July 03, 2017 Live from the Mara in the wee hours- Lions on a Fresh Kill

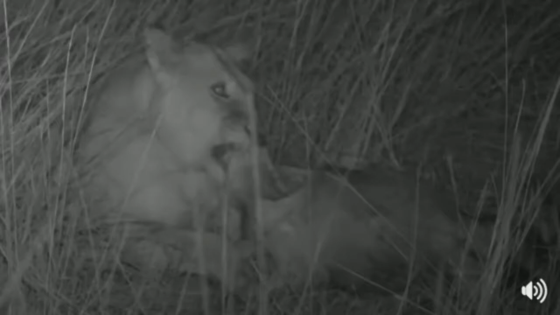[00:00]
the missing lioness in the long grass caught a baby wildebeest during that massive stampede coming past I think she's the one we initially saw running straight in here we go the others, female mccubs, have now joined her we managed to find them again moving through the grass so not a very big wildebeest but definitely enough to keep them well fed till morning
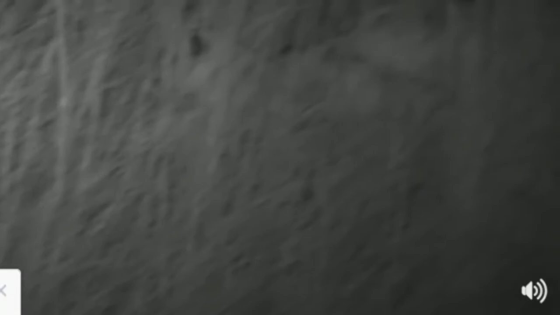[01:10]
a little bit down I heard the cubs there, a bit more to the right keep going there we go, up there we go, I heard them there ow and then the third lioness is lying just behind them where we can't see her at the moment so it was success in the long grass
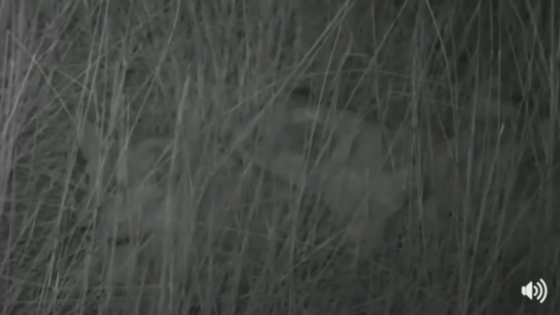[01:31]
Susie says they take down a lot of babies yes they do Susie, baby wildebeest are much easier to catch than big wildebeest they're not as fast so it's an easier prey and most predators if they have the choice will take the easiest thing to catch and in a lot of cases that is a baby sounds like another lion coming in let's come wider a bit I can hear some there we go that's a little cub sneaking in